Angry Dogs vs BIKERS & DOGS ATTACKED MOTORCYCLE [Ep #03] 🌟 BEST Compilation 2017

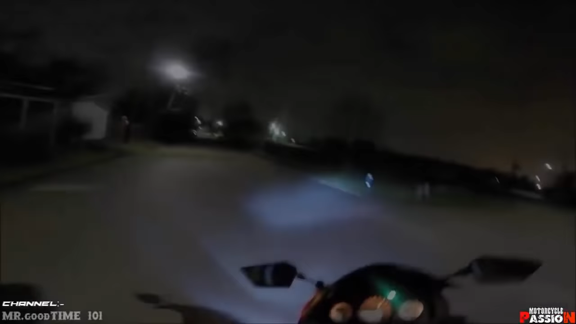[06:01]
Dog. Fuck. Oh, he's fucking. Oh my god. I love animals, but I just hit the shit out of that dog with my fucking leg.